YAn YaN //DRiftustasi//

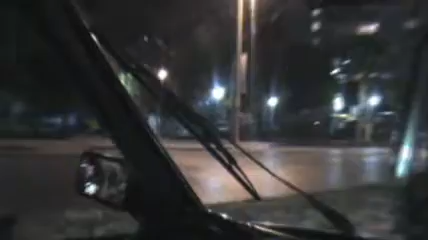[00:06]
Sokakta mı? Tam şu sokaktan. Tam da karşıma çıktı. Osman Öküz Parkı'nın oradan. Oo, ha, orada tam gibi. Karşı. Böyle bakıyorlar polisler lan.